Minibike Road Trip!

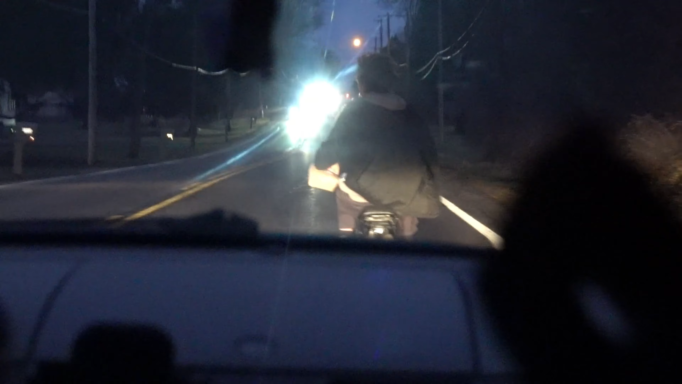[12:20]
There's so much traffic. Dolan, you're gonna have to pull off.